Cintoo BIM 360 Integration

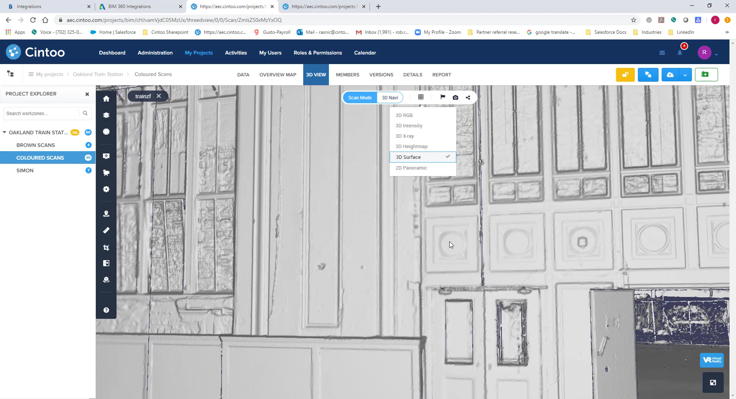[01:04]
What's unique about the 3D surface view is that you can go in the tighter you get the deeper the resolution you receive.
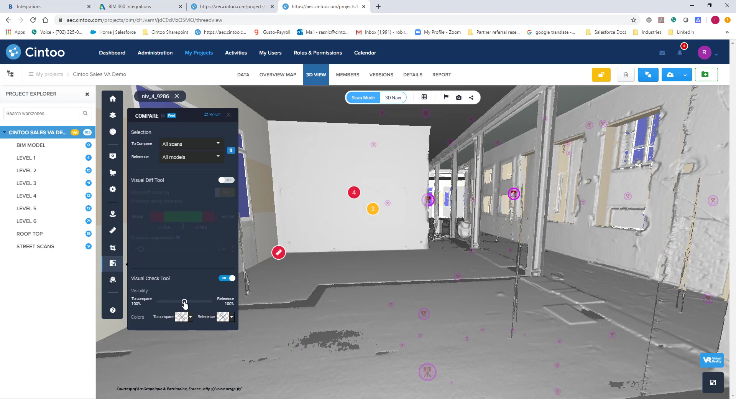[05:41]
This is only scan data that I am that I'm looking at. And as I move it to the right, this is my BIM model. So this is just kind of a secondary check just so you understand where you're at and the layout you're in. Once you've completed this, like I said, you go back here and you could create an annotation. And you would just add the information needed.